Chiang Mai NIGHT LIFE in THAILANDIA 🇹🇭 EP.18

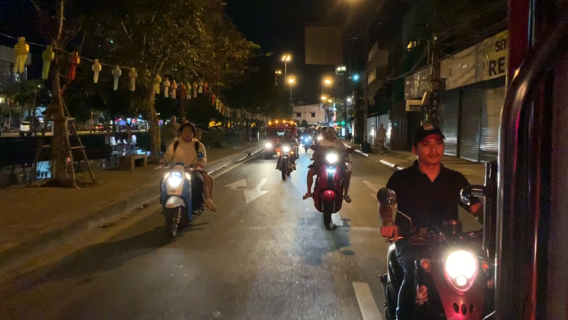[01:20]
abbiamo fatto una sosta di 10 minuti per un tir che bloccava
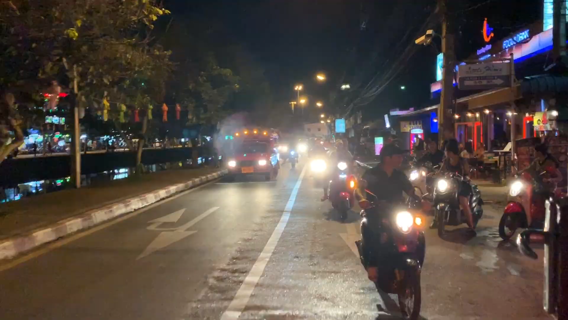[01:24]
praticamente il nostro pick up, è tipo quello che state vedendo adesso.
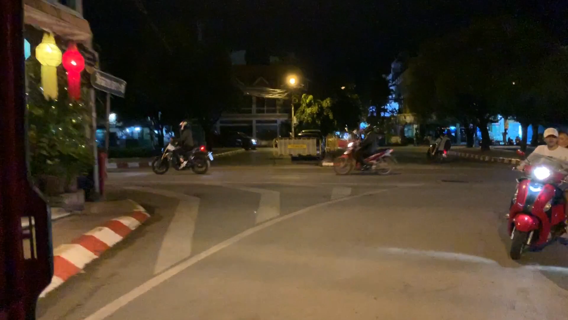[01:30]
Sembra che ce ne siano tanti qui a Teni Mega De Tegno, Chiang Mai, Thailandia. Il bordello del bazar. No, arrivati.